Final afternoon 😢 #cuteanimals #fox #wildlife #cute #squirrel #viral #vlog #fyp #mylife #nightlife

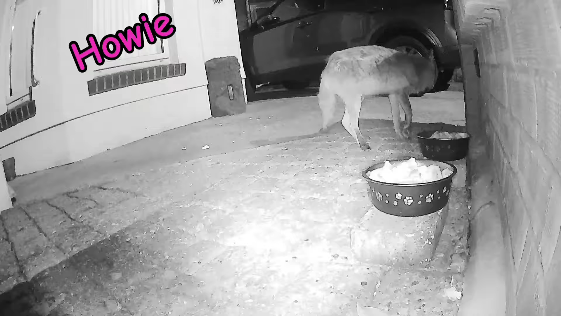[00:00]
how he was first to arrive after I'd gone to bed, and he seemed to leave in a hurry. Ringo was next to turn up.
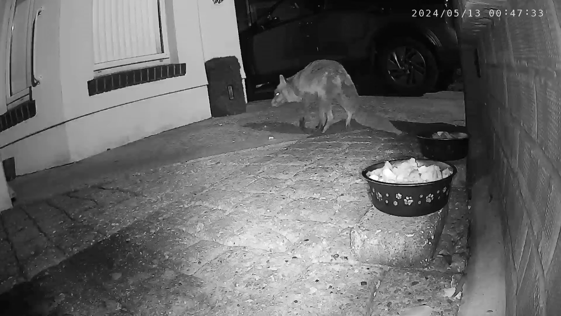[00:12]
And then another fox turned up, but I'm not quite sure who it was or who it is. It looks very much like the new fox, but it's unusual for a female and a male to be fighting. Then a third fox appears. So it's Ringo there on the right. The one nearest then I would say is the new fox, and I'm not sure who's at the back. Ringo is then back alone, and Chip Chip turns up.
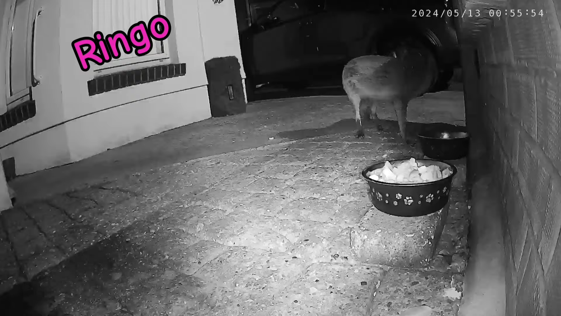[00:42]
Pip then arrives,
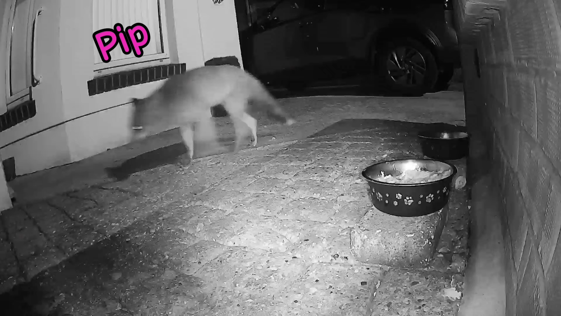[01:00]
and Chip Chip is back again.
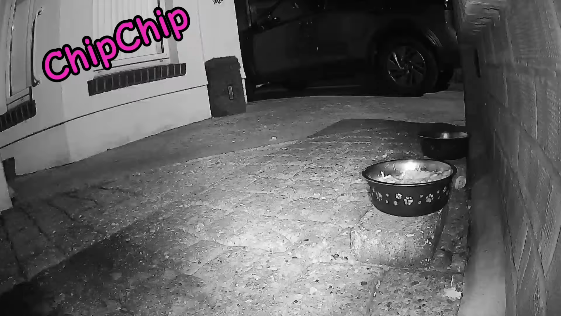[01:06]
Ringo also returns, and then it looks like another fox appears, but again I can't see who. And we can now see that it was Chip that ran after Ringo. The new fox is then eating from the bowl, and there are two others behind, but who, I don't know. Chip Chip is then back on her own. I do think she was possibly one of those foxes behind the new fox.
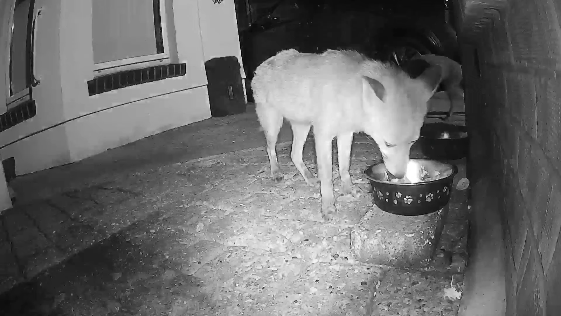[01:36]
Pip then arrives and has a sniff around the rear end of Chip. And the new fox is back also. All three seem to be doing just fine. There is no arguing and no fighting going on, which is good.
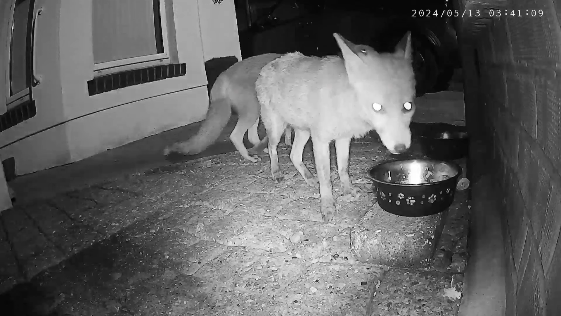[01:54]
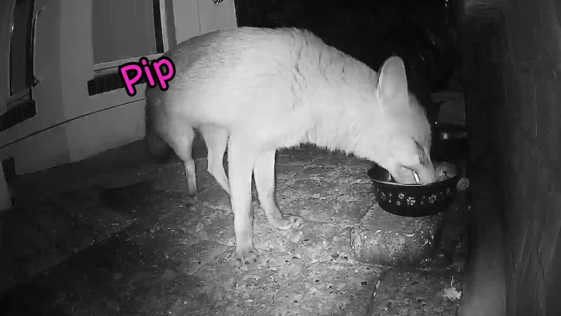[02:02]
Pip is then back on his own, but the new fox I can see just in the picture there.
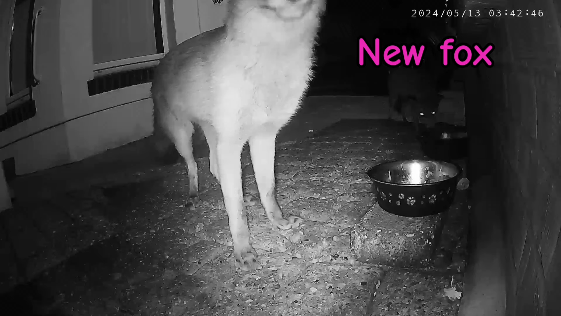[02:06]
Pip comes back alone.
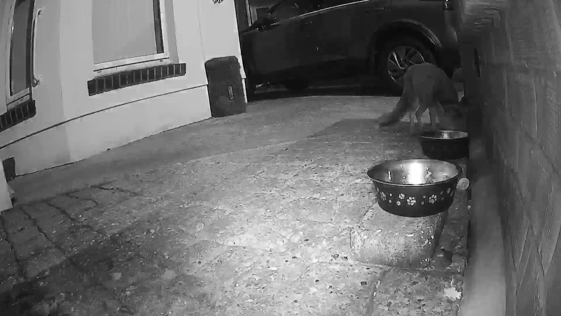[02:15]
And the new fox, she turns up on her own as well. She does seem to be very hungry, and if she is feeding cubs, then that would explain why. It's just before 5 o'clock in the morning, and it is beginning to get light. And I'm quite shocked, but Ringo has come back.